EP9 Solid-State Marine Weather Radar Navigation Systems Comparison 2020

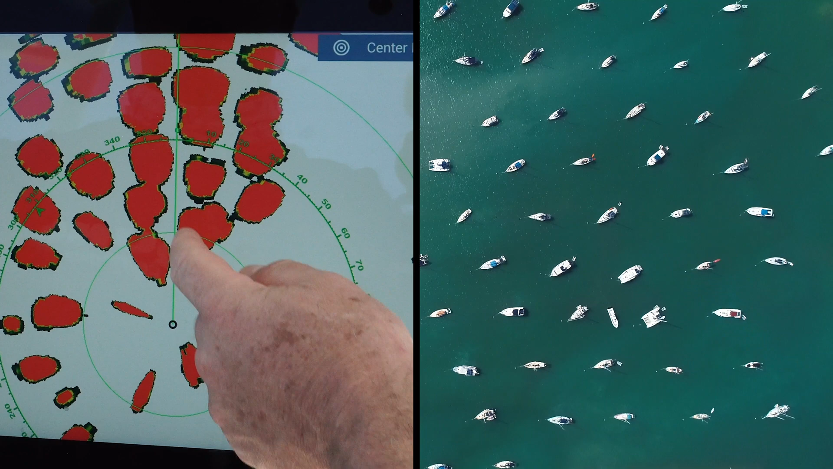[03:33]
So you can see here, a great shot of how all the sailboats are in line with the buoy. They're pretty tightly packed in here.
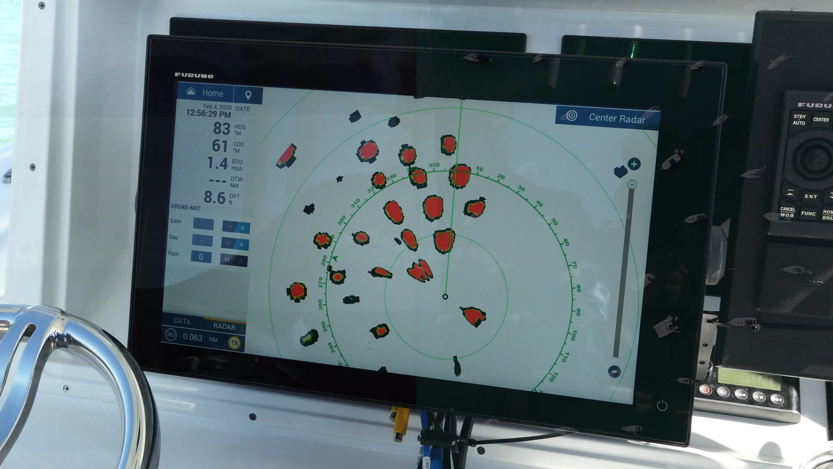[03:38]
In the NXT radar, it's really easy to go from manual to automatic gain, and manual to automatic sea clutter.
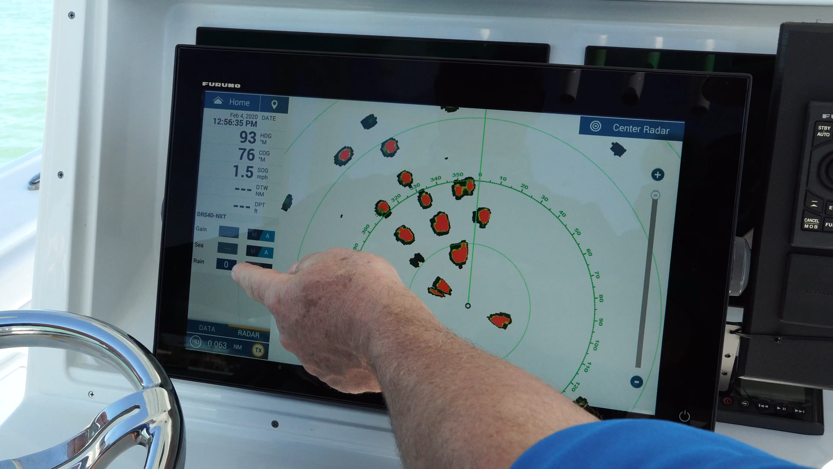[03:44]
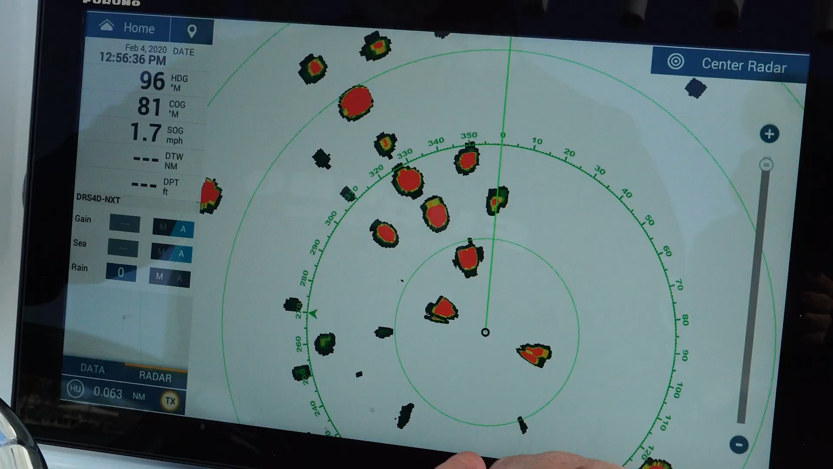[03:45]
And in this case, I'm going to switch back to just advanced auto
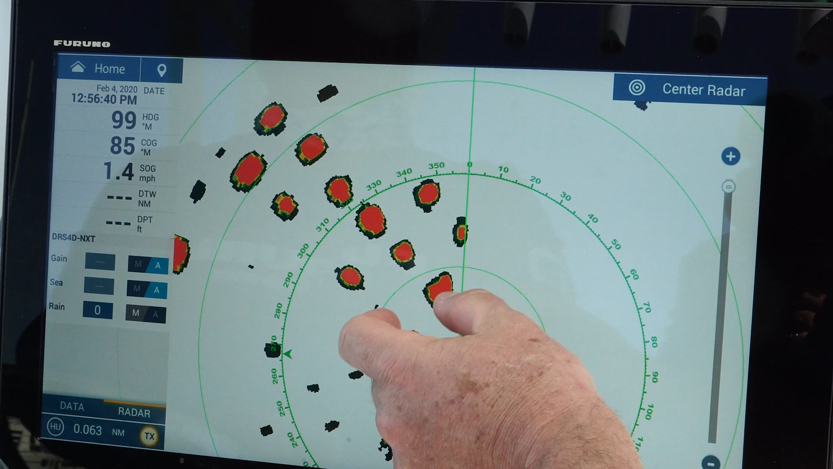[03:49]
sea clutter and switch over to my manual controls.
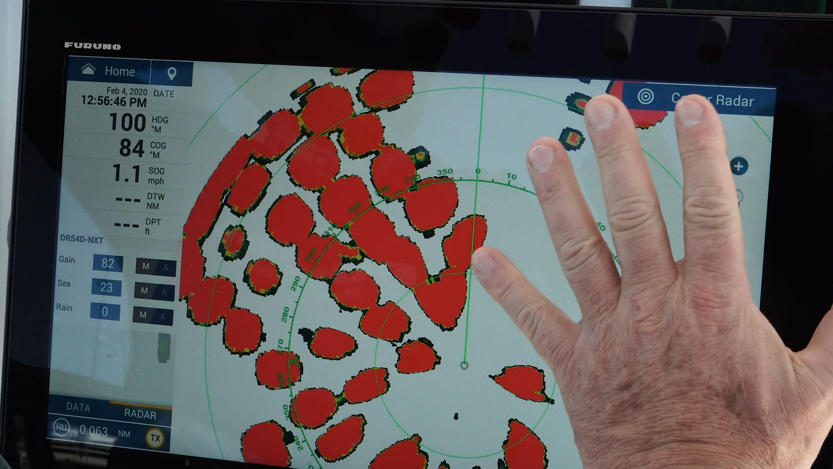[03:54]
Now I'm in manual mode, so now if I touch here, I can actually increase or decrease the gain.
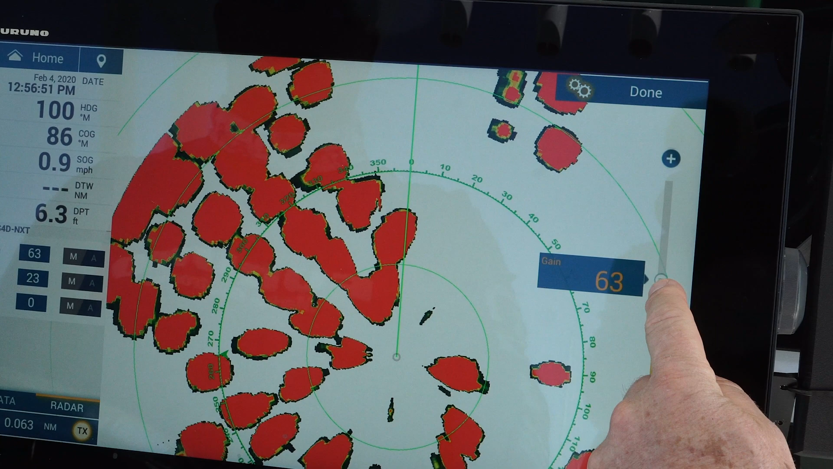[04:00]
The sea clutter actually has more of an effect, so watch this.
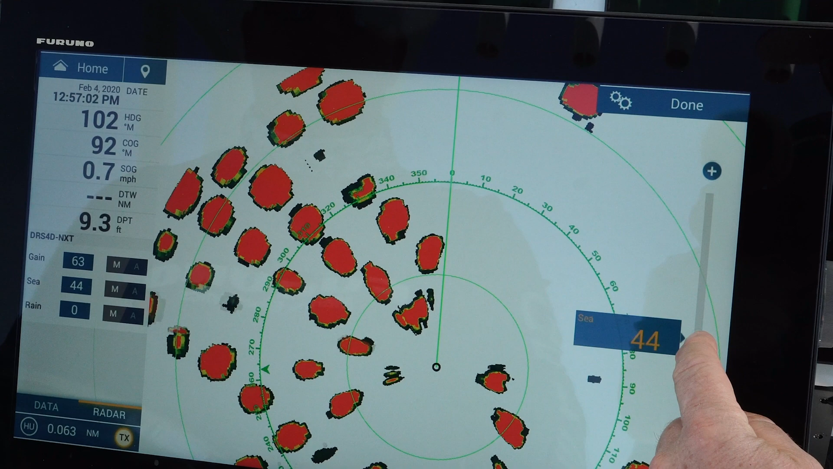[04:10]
You can really more tightly define those targets with that sea clutter control. Really dial them in.
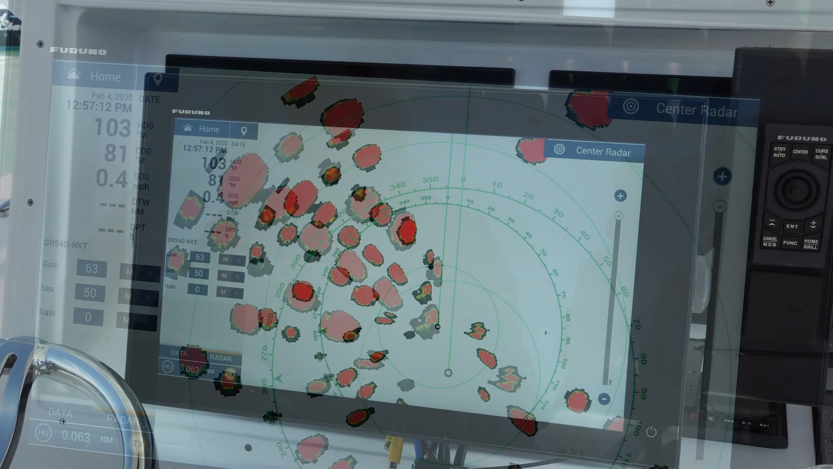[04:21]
So it's really easy to do that with the data box menu.
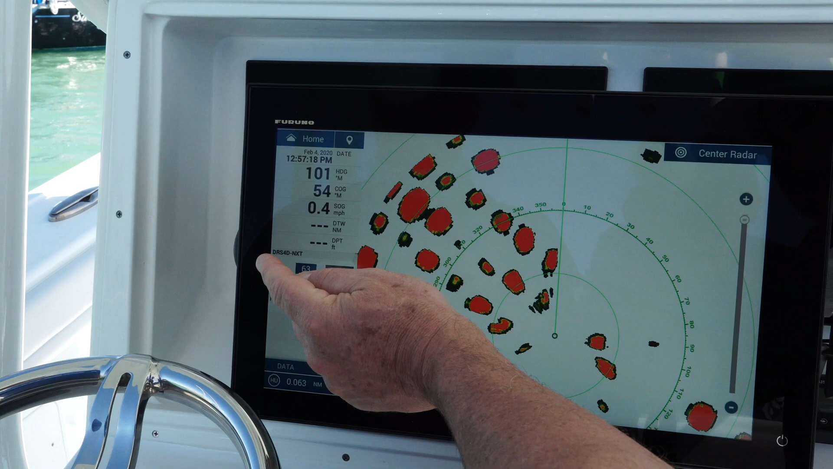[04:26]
My radar menu always has my NXT gain and sea clutter and rain adjustment available.
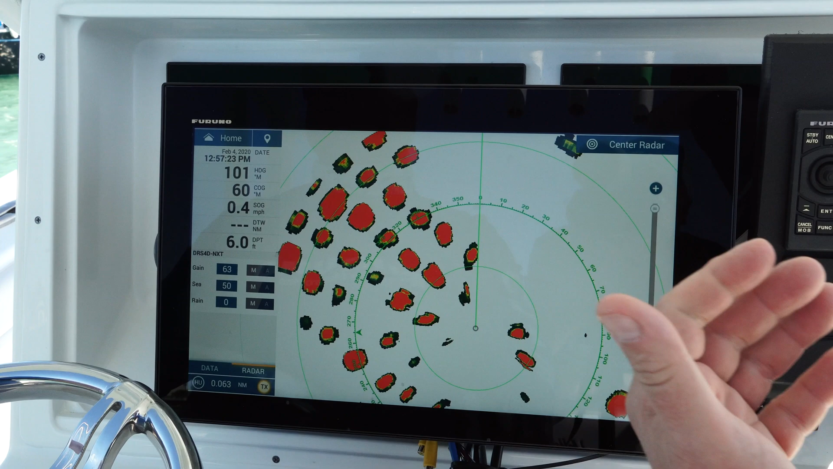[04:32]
So sometimes, in certain situations, it's nice to be able to switch between manual and automatic.
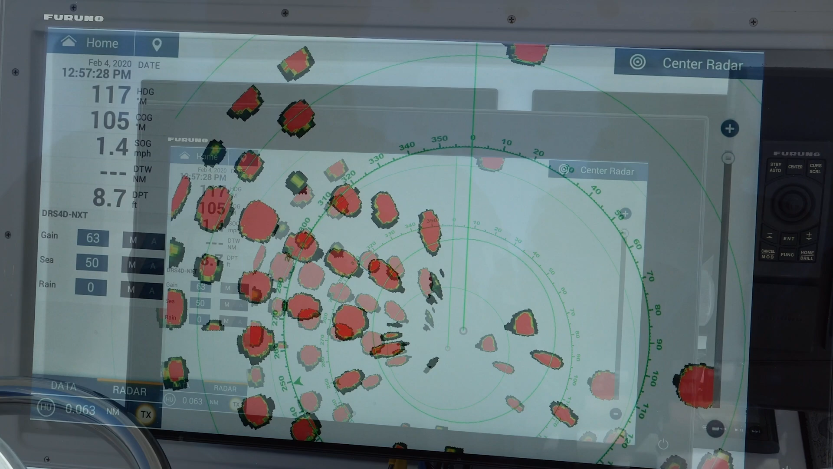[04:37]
And in automatic mode, you're always going to get a reasonable picture.
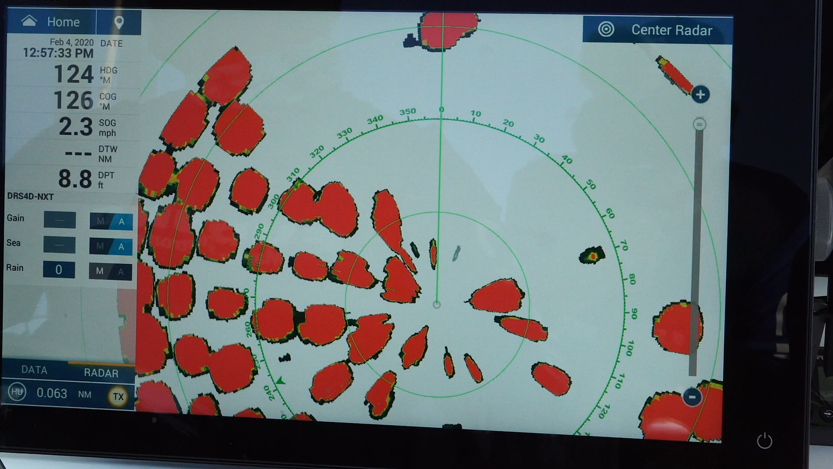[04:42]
But when you start using the radar a lot and you look at it closely, you can dial it in and fine-tune it in the manual mode sometimes.
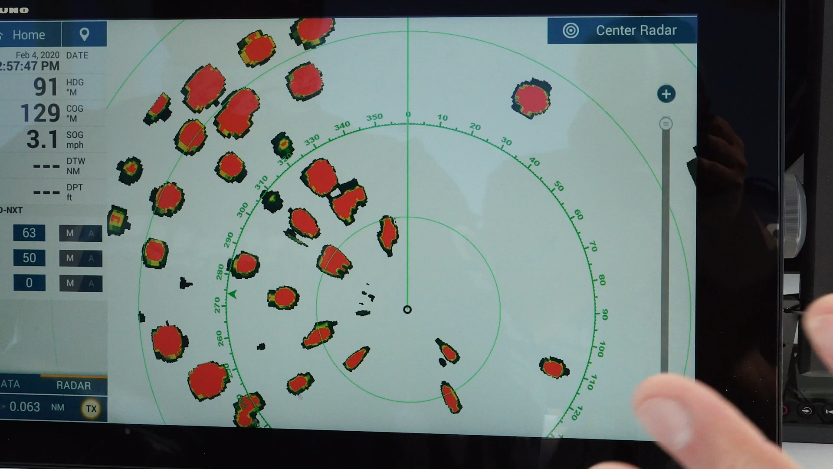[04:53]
But overall, the Furuno automatic mode is a good, solid way to always have a reasonably, you know, a very easily interpreted radar image.